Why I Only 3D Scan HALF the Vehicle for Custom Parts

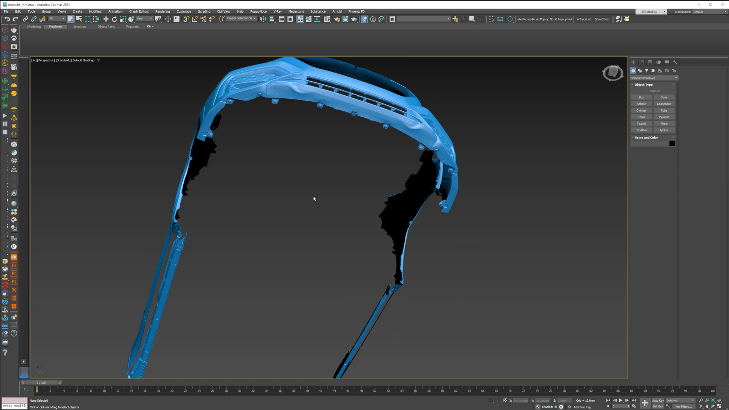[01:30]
as well as the bottom where I plan to develop and design the front lip, which would mount to these areas.
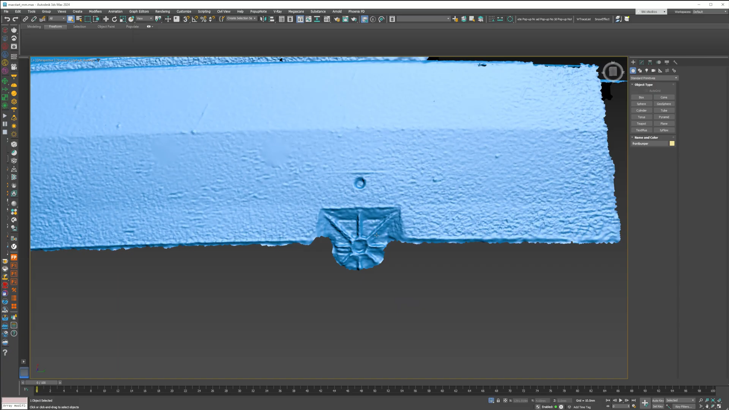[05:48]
this right here, this center mounting area for whatever the heck this pin is,
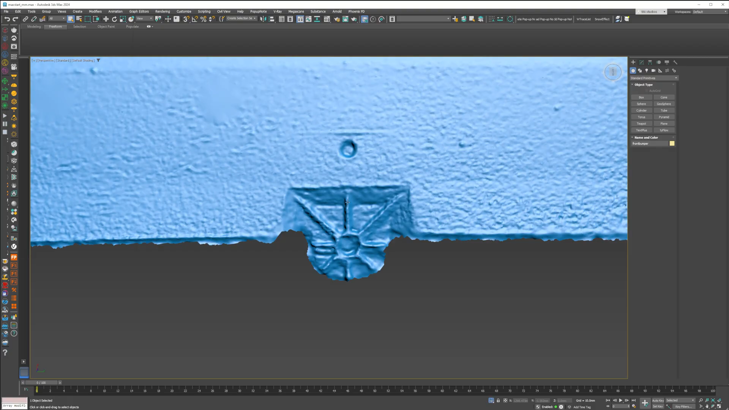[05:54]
this in theory is my point of origin for zero, zero, zero in terms of the car symmetry point.
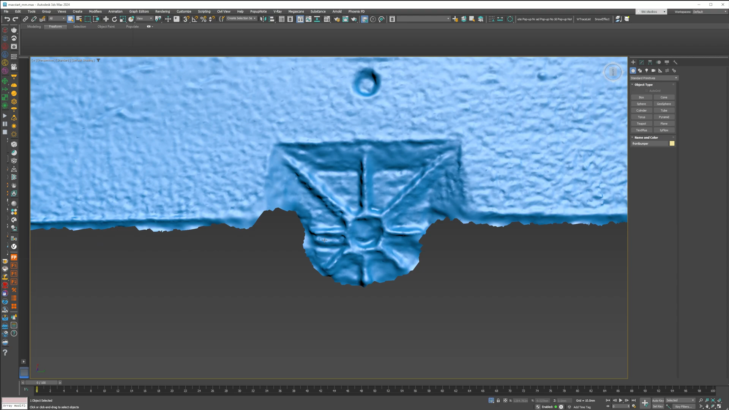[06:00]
And the beauty of it is we have three or four reference lines. We have three or four reference lines. We have the horizon line, we have the vertical line, and then we have this 45 degree line.
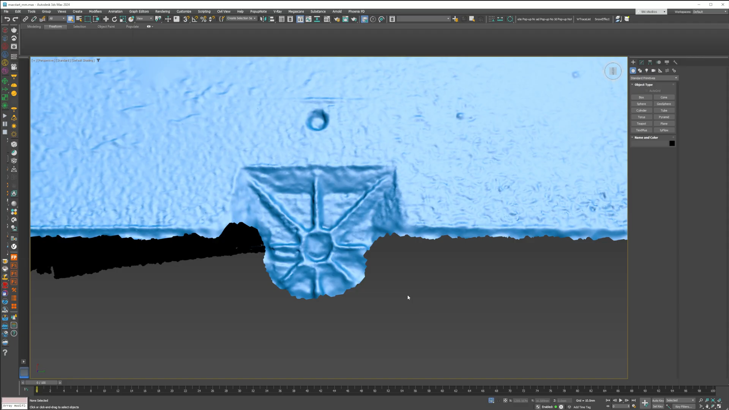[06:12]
So when I was aligning my CAD model, the first thing I did was I made a reference marker here and here. And I said, if you two form a straight line, we are perfectly vertically aligned or whatever you want to call it,
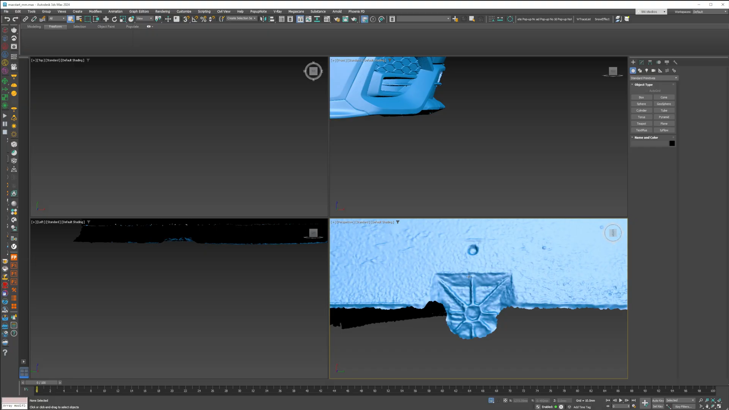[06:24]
horizontally aligned. But needless to say, the left and the right side should in theory mirror.
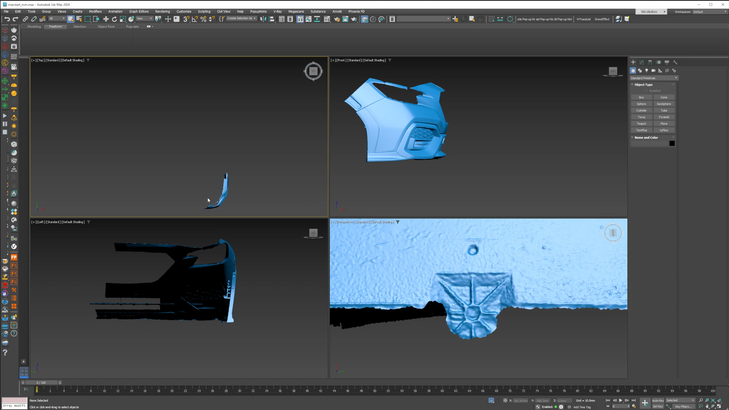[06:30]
And then what I did was this side and this side to make that a straight line. And the reason why I did that, if it's straight, it means there's no weird skew and rotation to the bumper, kind of like this,
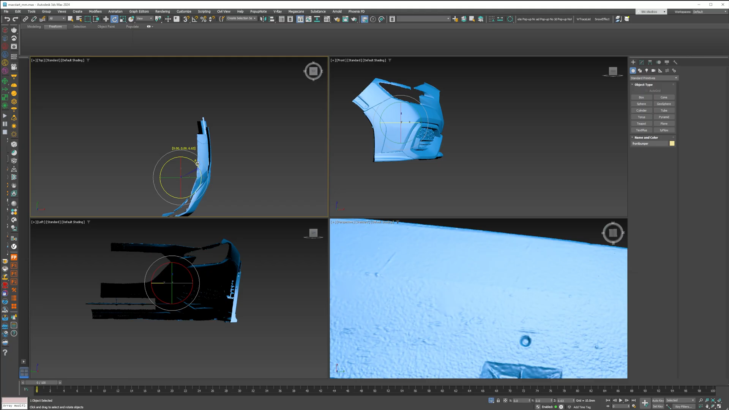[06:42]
because now that's going to create a nice and even thing.
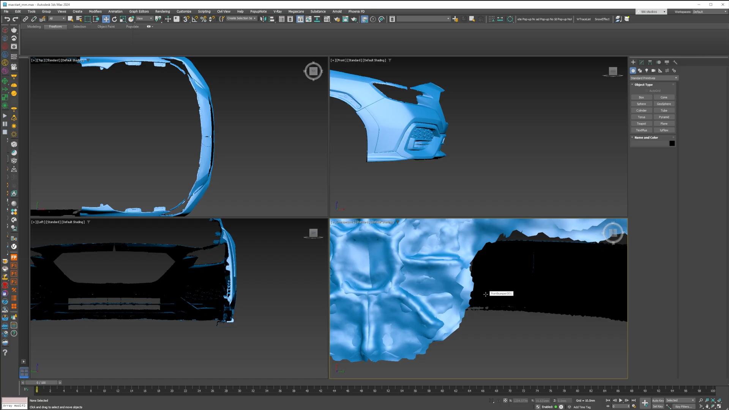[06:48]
So then what I did was I mirrored my object. And as you can see, and I'll change the object colors. So we'll go one with green, one with yellow. As you can see, they're both lining up pretty darn well.
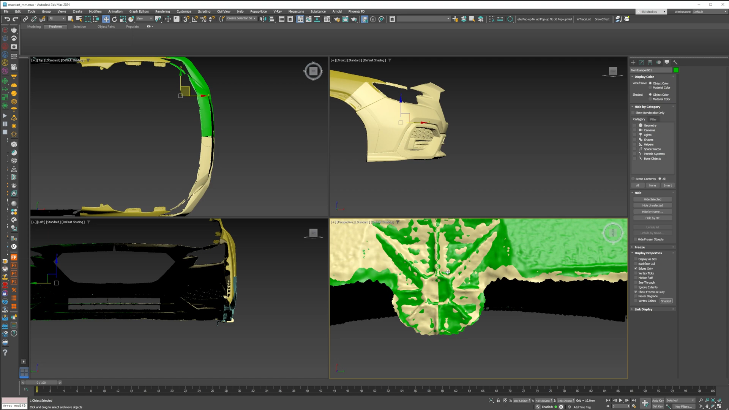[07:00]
So because it is 3D scan data, it's never going to be like an OEM CAD model, as you see here.
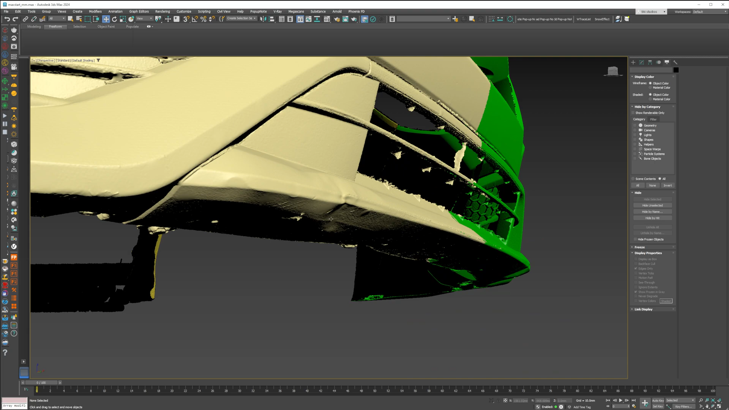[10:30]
Again, because my front end is damaged, I have to finesse it a little bit on my own.
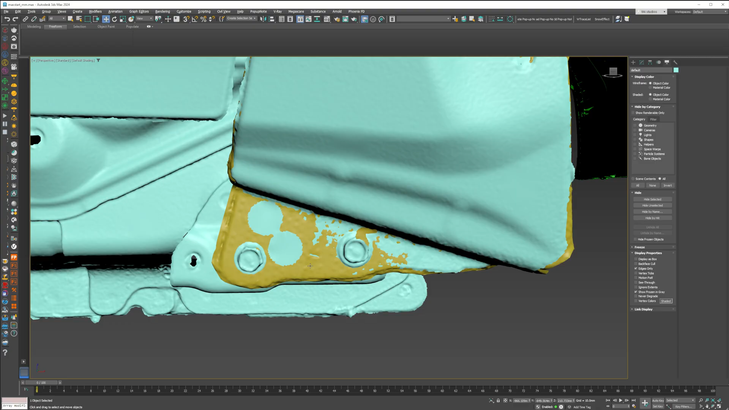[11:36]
So there's the side skirt, there's the fender, everything's working out. Which then, it helps assemble the whole car with the ability to have it be symmetrical.
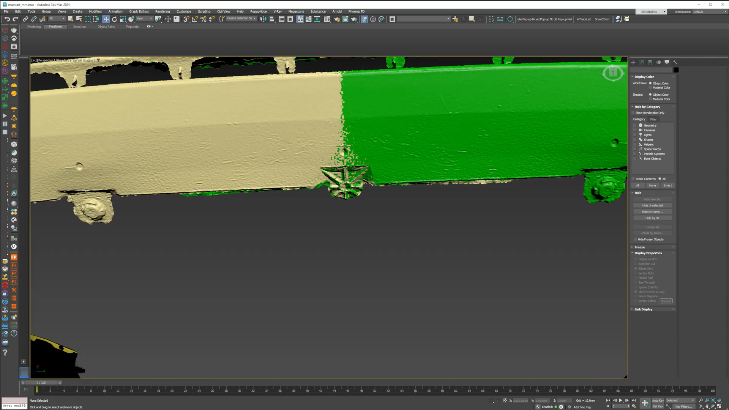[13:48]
the body lines of these markers.
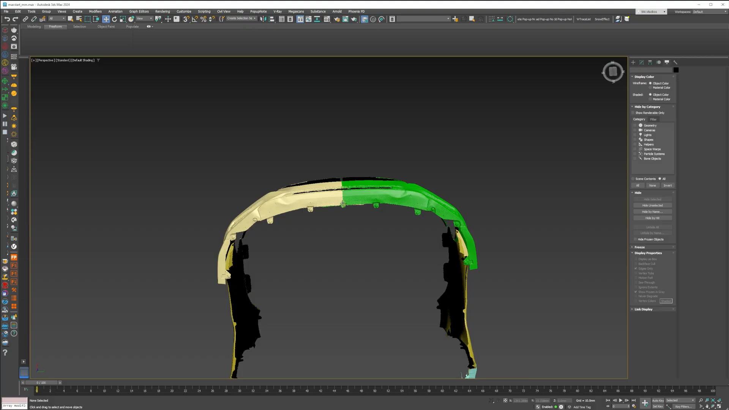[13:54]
Which, again, to me, this is an amazing reference of mirroring. Like this is the middle of the car right here.
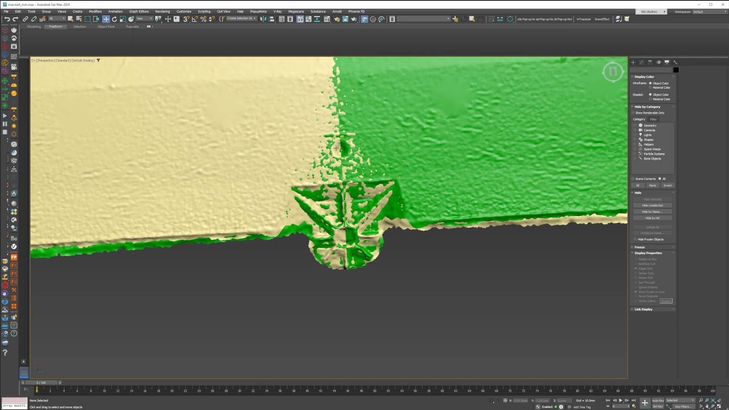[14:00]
And it's lining up perfectly where we have it. So I didn't scan enough of the top, but I'm not designing anything on the top.